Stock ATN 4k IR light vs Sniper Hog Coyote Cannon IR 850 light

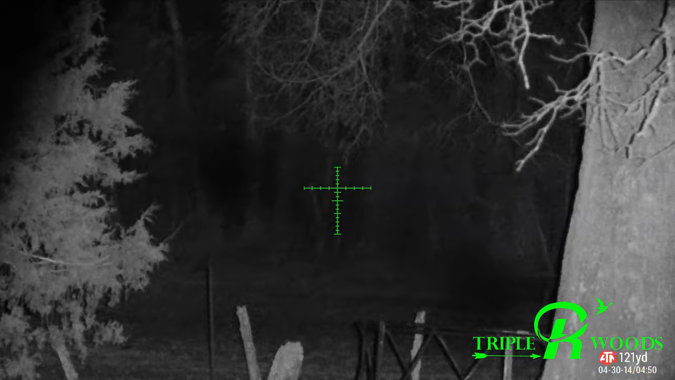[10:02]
at full focus.
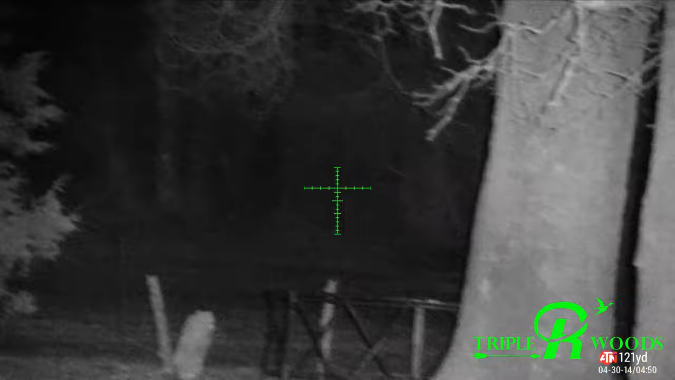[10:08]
Again, at 120, you can see pretty good.
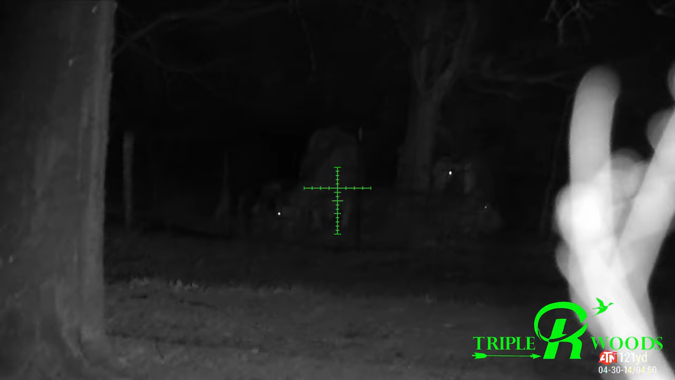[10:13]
You could definitely use the stock IR at 120.
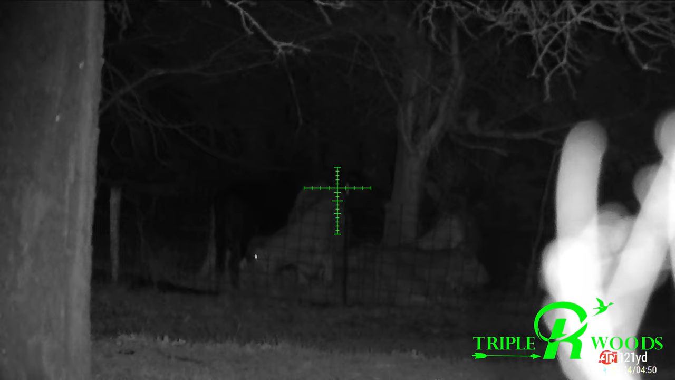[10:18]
in. It's going to be heavy. You need a tripod to put your gun on.